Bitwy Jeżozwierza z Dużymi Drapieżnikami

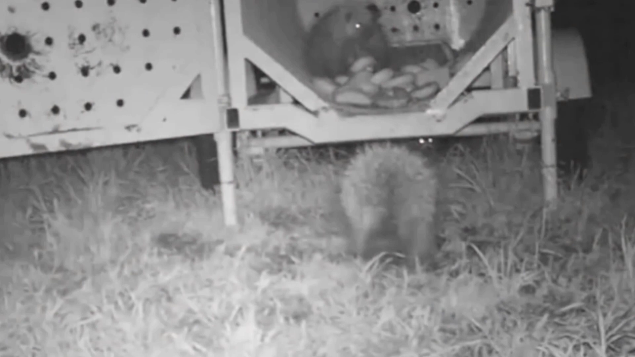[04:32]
Dalej mamy nagranie z kamery, która była umieszczona przed podajnikiem dla dzikich zwierząt Na nagraniu widzimy jeżozwierza, które pierwsze podeszły do podajnika, ale potem dołączył się do nich niedwidź O dziwo,
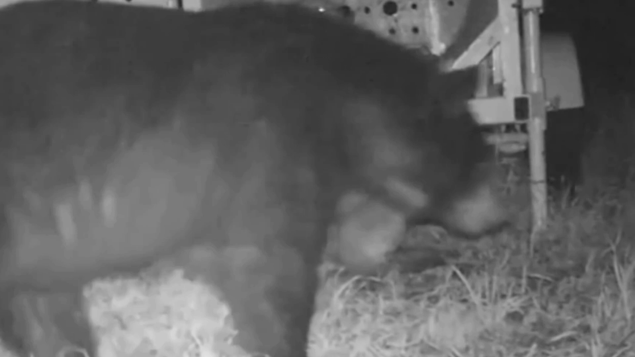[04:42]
jeżozwierze są tak nieustraszone, że nawet nie zamierzają odejść
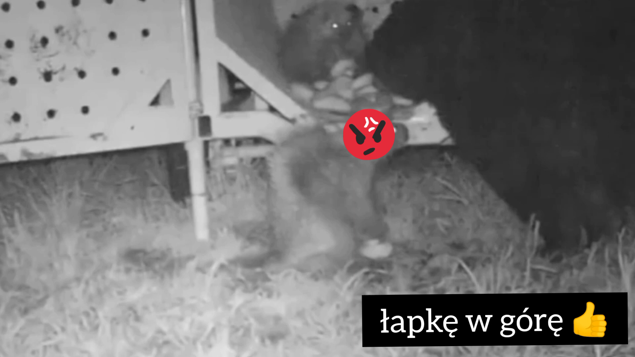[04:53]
A kiedy niedwidź zdecydował się wziąć coś z jedzenia, jeżozwierz prawie wyjechał to jedzenie prosto z pyska
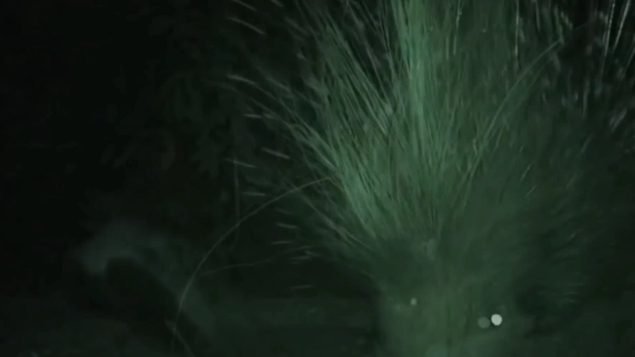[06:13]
Dalej widzimy jak nieustraszony miodożer zaatakował w gniazdo jeżozwierza Ofiara od razu próbowała go ostraszyć odsłaniając ostre igły,
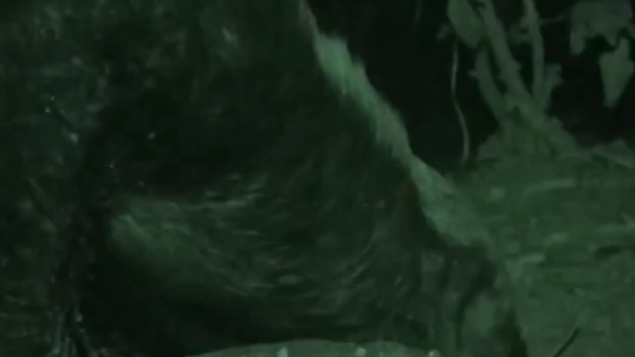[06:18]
ale miodożer całkowicie ją ignoruje Jeżozwierz próbuje ukłuć miodożera, ale drapieżnik nawet się nie poruszył Nawiasem mówiąc,